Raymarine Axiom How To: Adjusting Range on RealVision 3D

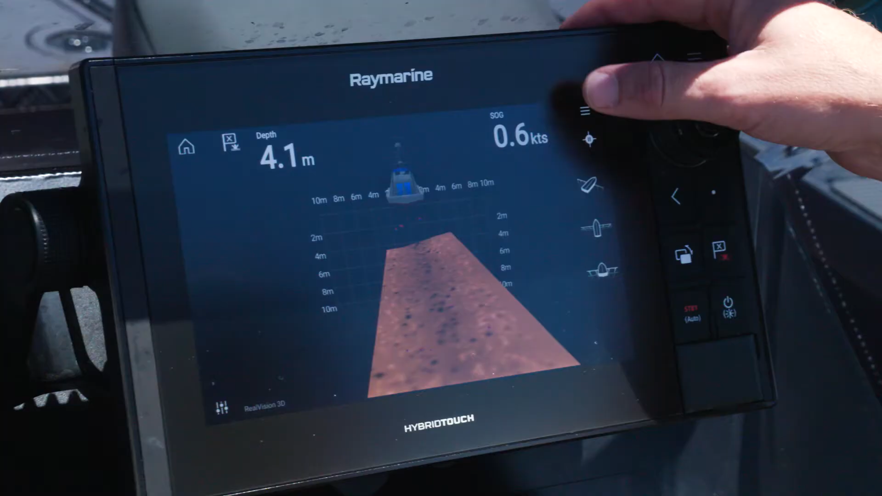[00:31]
On screen: depth 4.1 m
So I press the menu tab and on the range tab, I deep tick the auto.
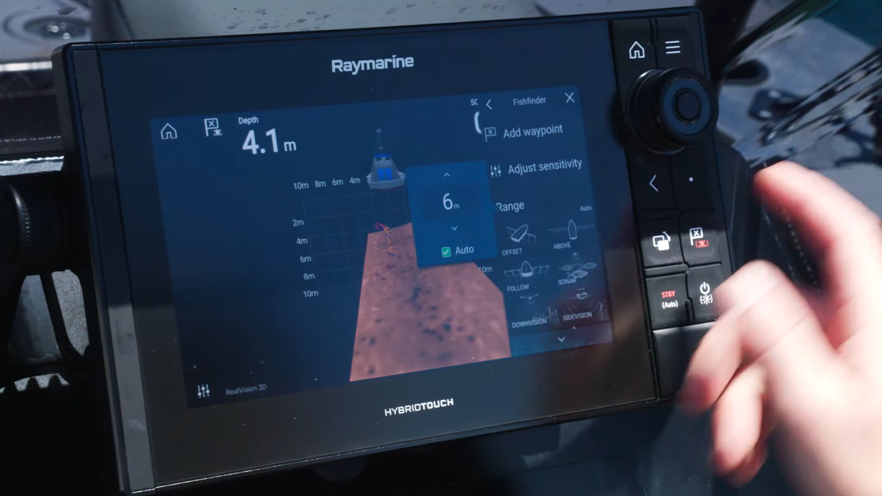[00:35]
On screen: depth 4.1 m
It's at 24 metres at the moment.
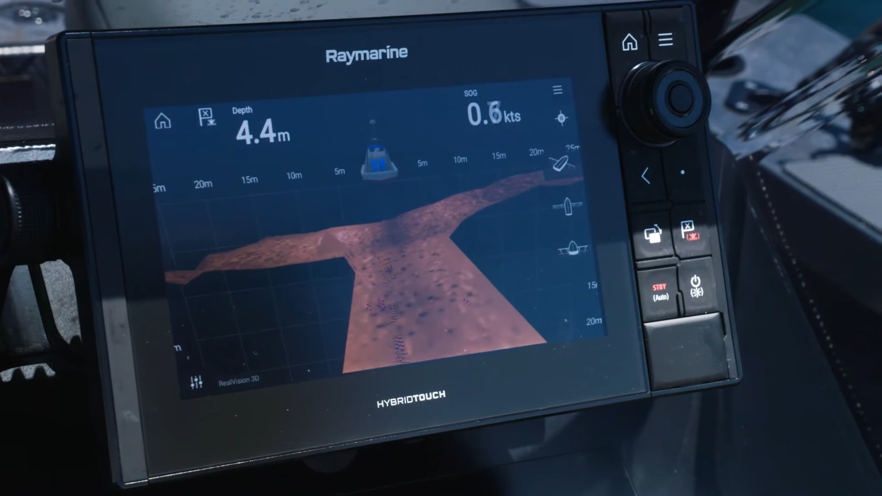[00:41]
On screen: depth 4.4 m
So on the screen now, we're getting a much clearer view of that 24 metres out to each side,
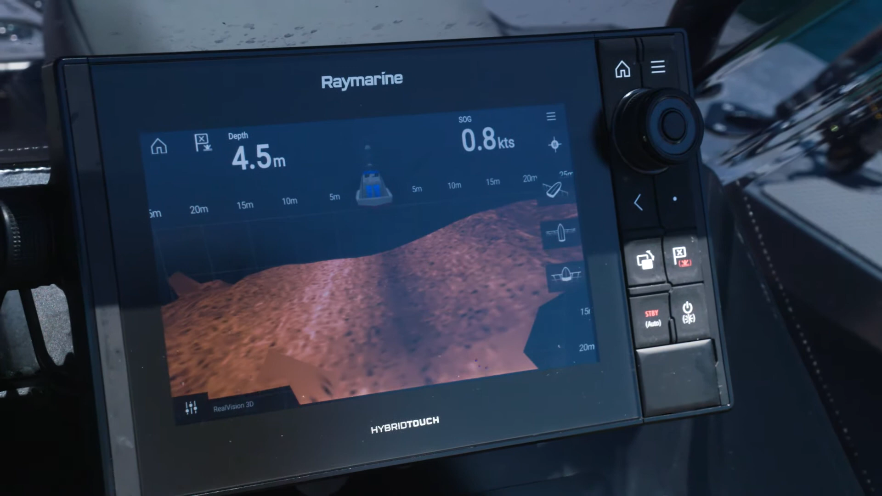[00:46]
On screen: depth 4.5 m
almost 50 metres bottom penetration in 3.6 metres of water. If there's a hole, there's a gully bit of structure off to the side, it's going to show up now.